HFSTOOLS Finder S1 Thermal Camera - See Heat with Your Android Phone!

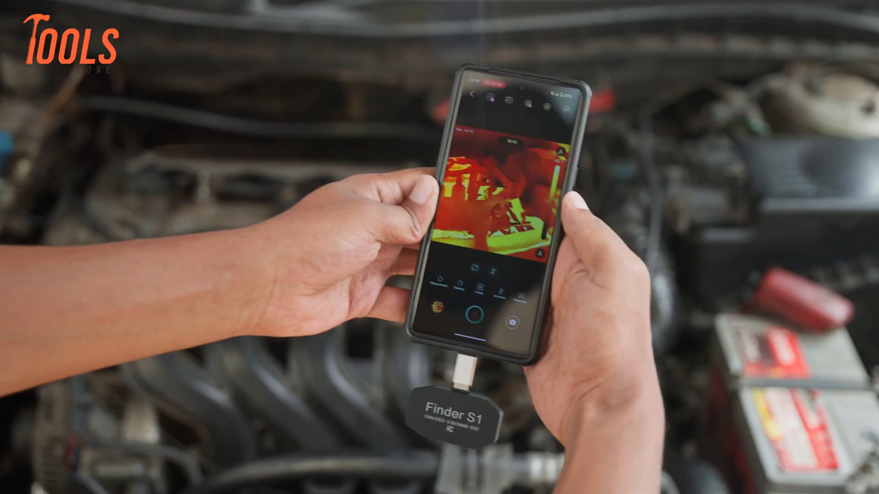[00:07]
This pocket-sized powerhouse promises to deliver real-time thermal vision in a sleek,
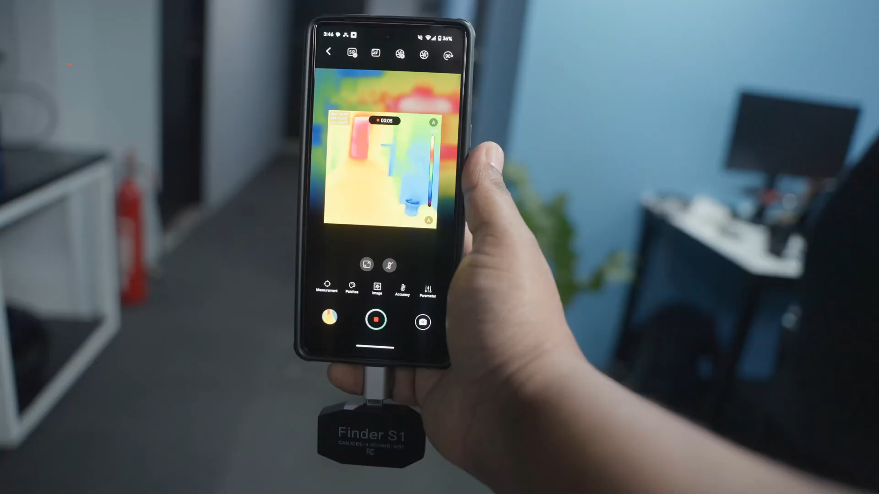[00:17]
Perfect for field inspections, DIY diagnostics or even outdoor adventures.
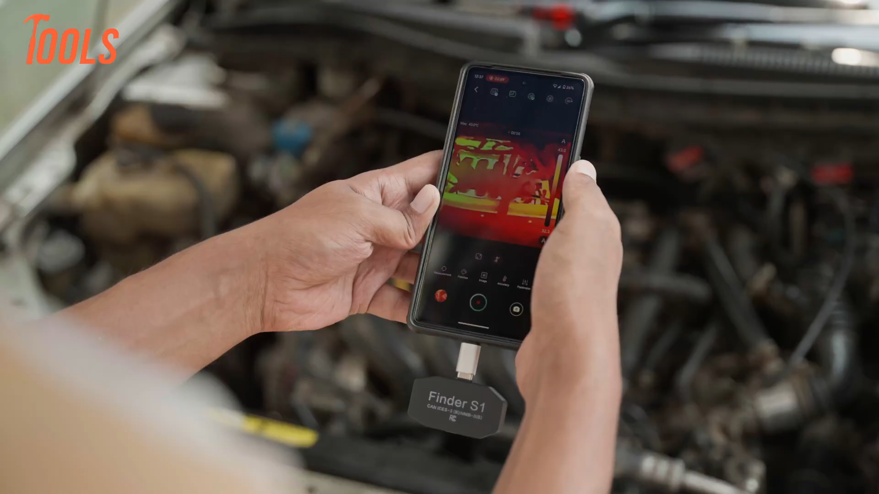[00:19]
But how does it feel in the hand?
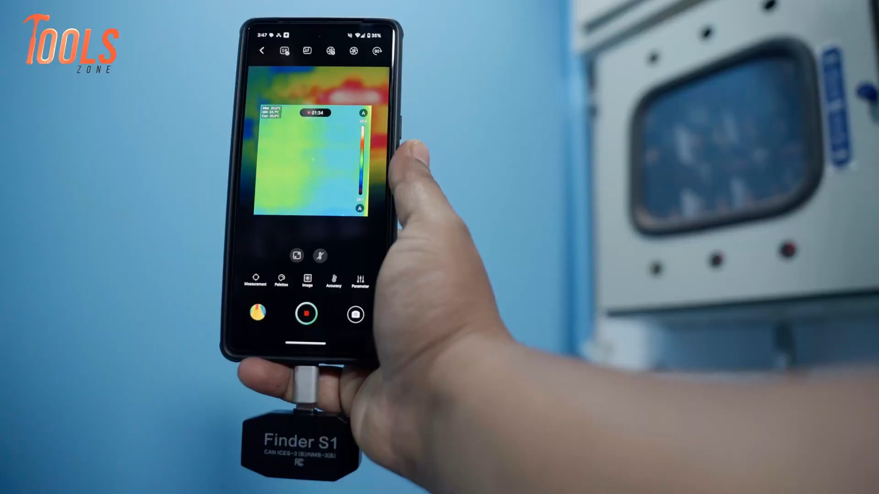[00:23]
Does the compact design compromise functionality or image quality? In this video, we take a closer look at the Finder S1
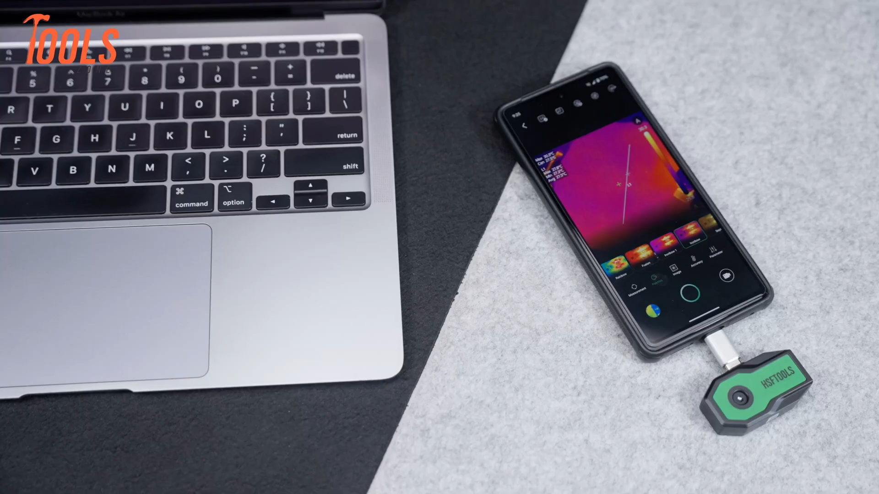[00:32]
to see if it lives up to the hype and where it stands among the growing crowd of handheld thermal cameras.
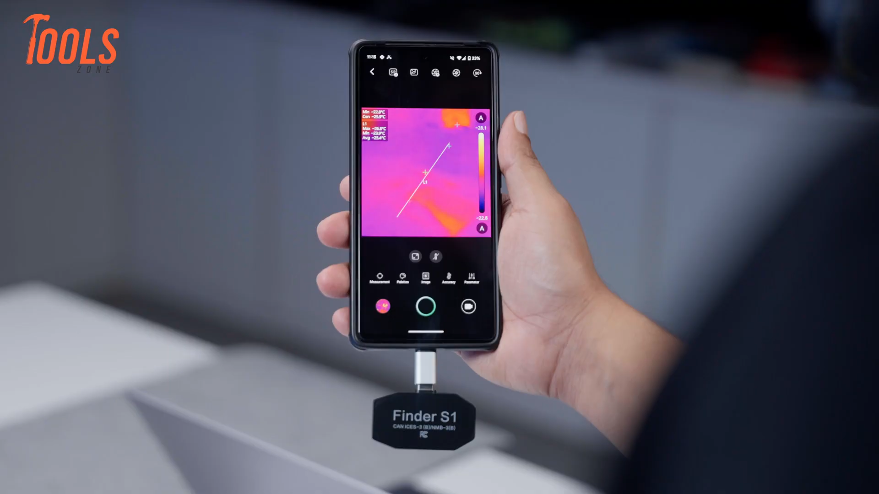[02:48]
That means you can use it for a good stretch without worrying about charging.
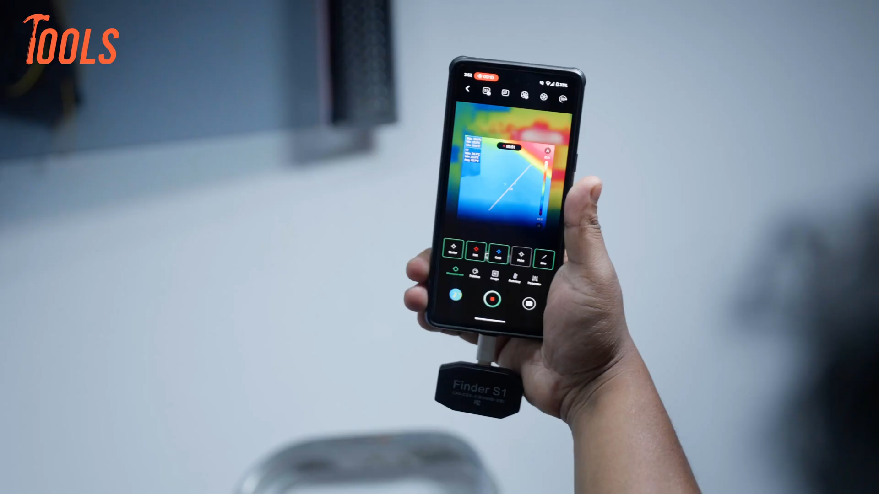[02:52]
In our testing, it ran smoothly for one to two hours straight.
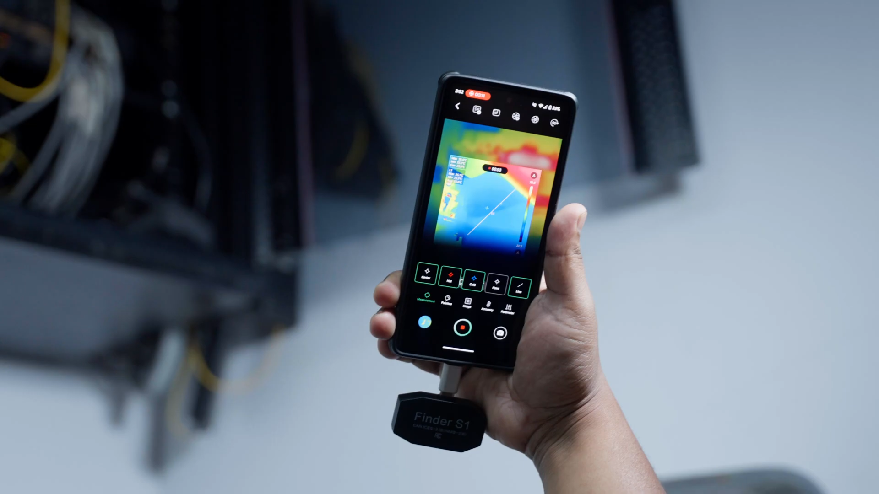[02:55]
Most of the battery drain actually came from the phone screen being on, not from the camera itself, which is pretty impressive.
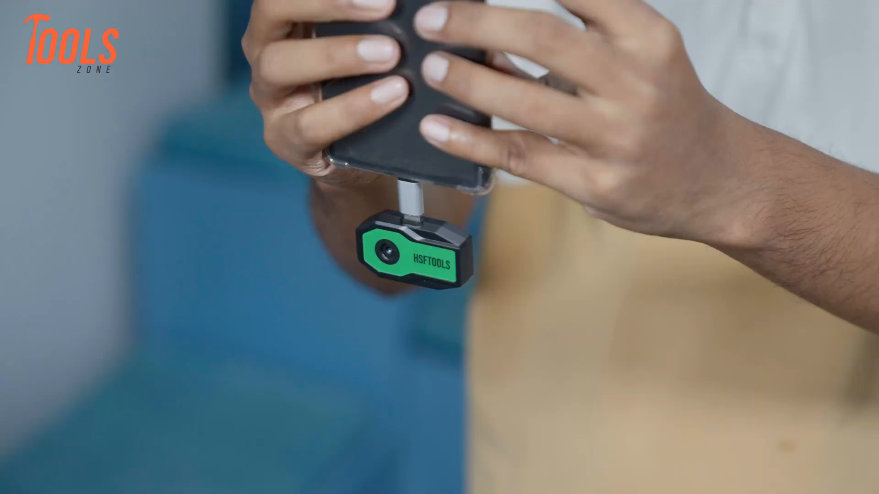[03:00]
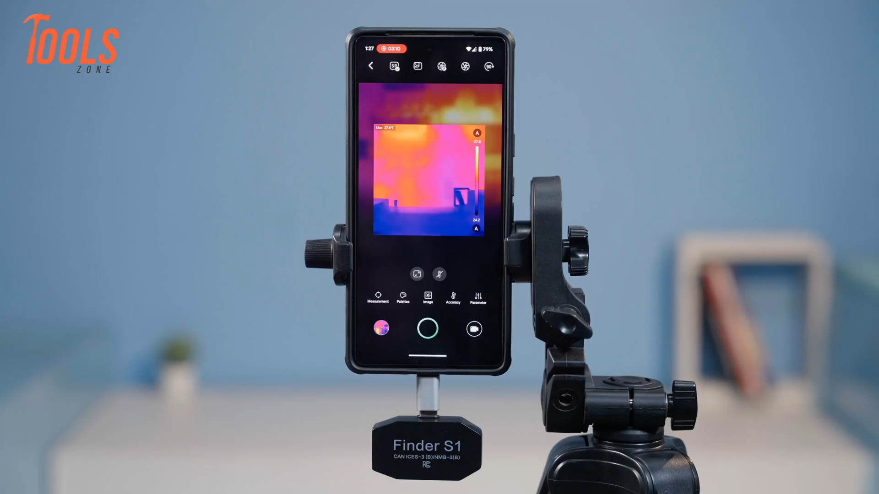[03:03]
The app that goes with the Finder S1 is clean and easy to use.
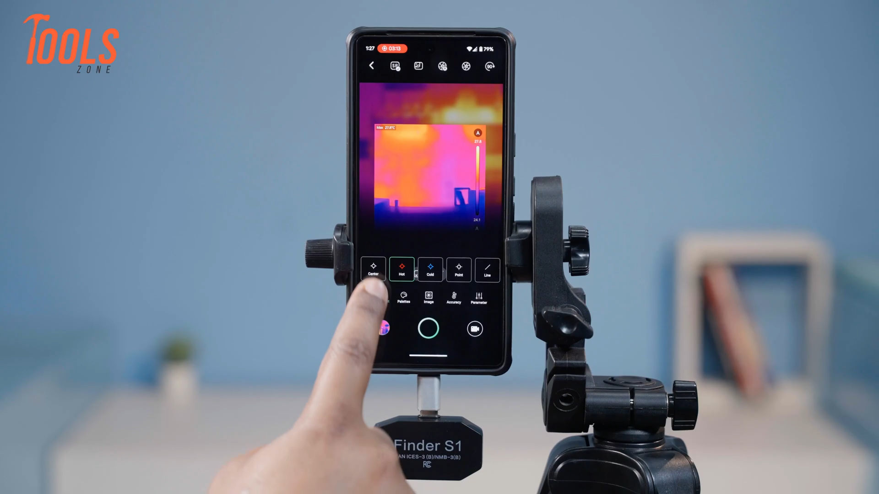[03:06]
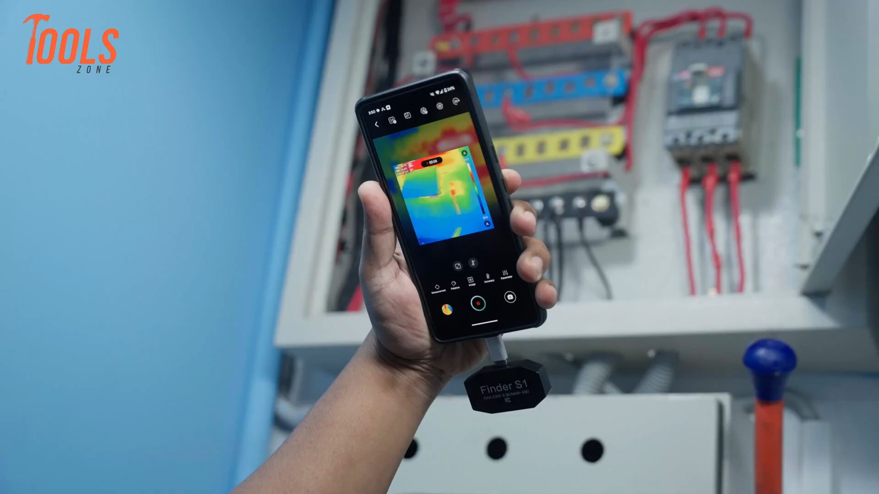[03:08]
It didn't lag or freeze during our tests, and it even launches automatically when you plug the camera in, which is a nice time saver.